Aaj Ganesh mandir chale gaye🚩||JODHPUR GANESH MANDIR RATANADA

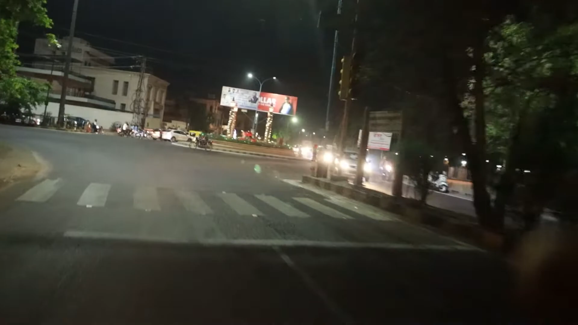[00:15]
पे 500 साल पुराना मंदीर है पर वहाँ पे जाने से पहले आपको बताना चाह जाता हूँ कि यह जो
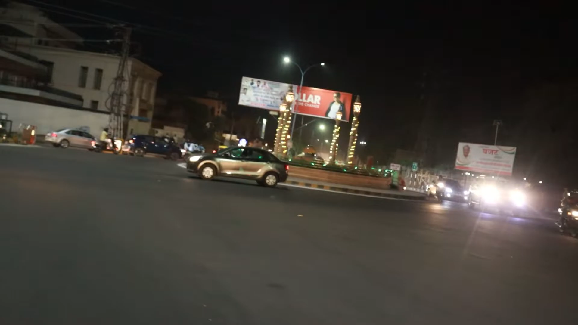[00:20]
सामने चीज आप देख रहें यह है जोतपूर का सर्किट हाउस और शाम के टाइम पर क्या ही मतलब यहां पर यहां पर इतनी ज्यादा रोश्न होगर होते हो बहुत ज्यादा मजाता है और थोड़ा सा आगे चलते हैं दो गाइस
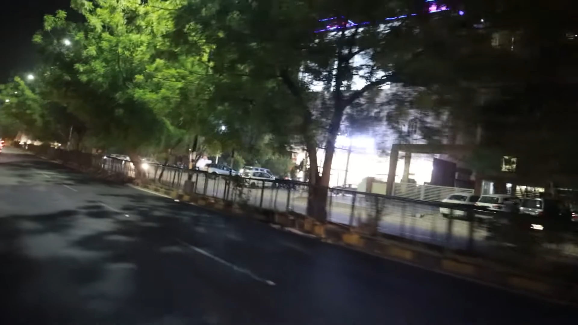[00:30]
यहां पर अभी
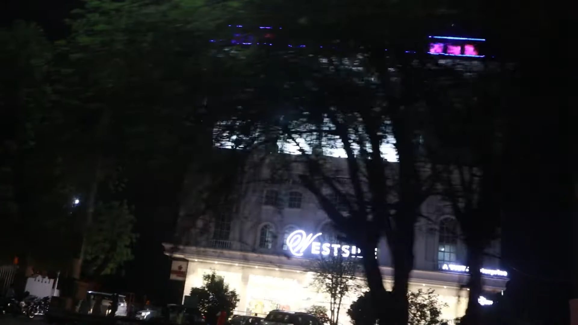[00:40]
हमारा यहां से रातानादा के रोड शुरू होती है और रातानादा की रोड पे ही आगे
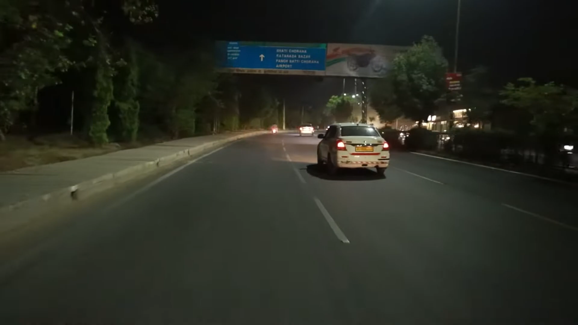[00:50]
भाटी चराय से पहले गणेश मंदिर पड़ता है लस्ट आइड में तो वहां भी में आपको दिखांग और यहां पर आप जाते हैं देखते हैं तो काफी सारे शोरूम्स हैं जो कि शाम की �
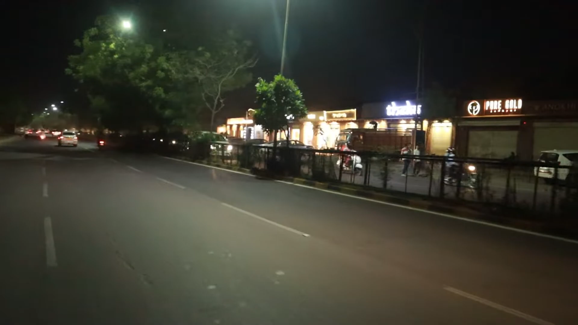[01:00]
तो गाइज और यहां पर आपको विजिट करते हैं तो
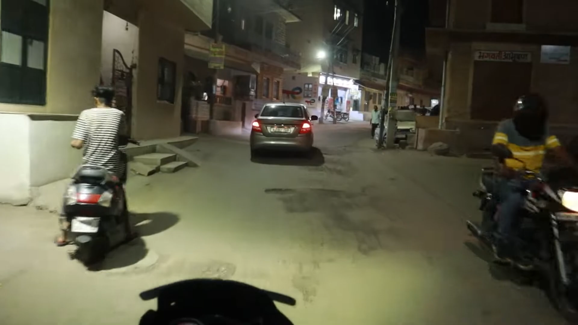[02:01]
तो इसलिए मैं वेनसडे को यहां पर आया था और आप देख सकते हैं कि गणेश मंदिर जो सामने मतलब बहुत दूर की
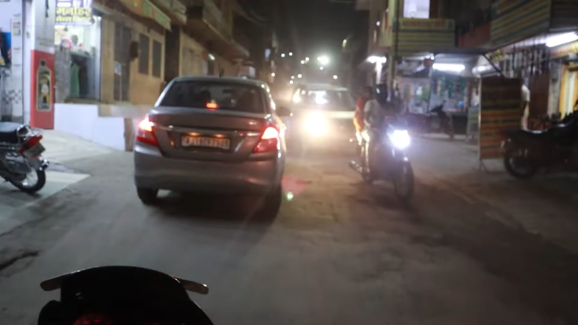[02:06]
तरफ अगर आप देख रहे आपको पर उससे पहले यहां पर चड़ना पड़ता है तो इसलिए
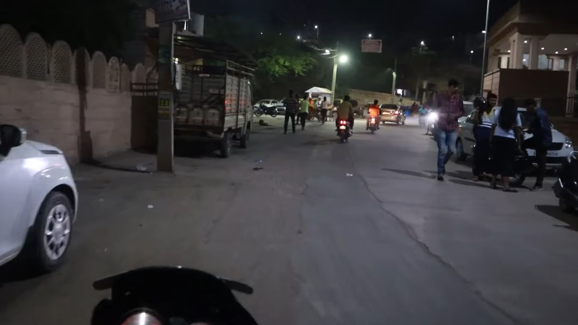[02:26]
उपर की तरफ चड़ती है और यहां इसलिए यहां पर लेफ्ग साइड में